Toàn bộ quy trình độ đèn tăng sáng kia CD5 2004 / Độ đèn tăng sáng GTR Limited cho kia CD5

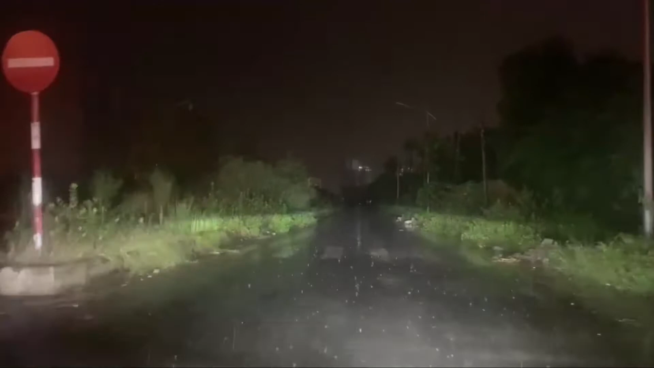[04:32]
Khi mà em đi dưới trời mưa đây ạ, nhiệt độ màu 6000, bi limited bảo hành 12 tháng, giá 4.500.000 đây ạ. Ánh sáng cũng rất chi là tuyệt vời luôn. Đây ạ. Lên pha và xuống cốt rất chi là sáng luôn. Một phân khúc tầm trung dành cho các bác thích tăng sáng. Các bác quan tâm tới giải pháp tăng sáng thì hãy để lại thông tin. Bên em sẽ có nhân viên tư vấn hỗ trợ các bác nhé. Cảm ơn các bác đã theo dõi video.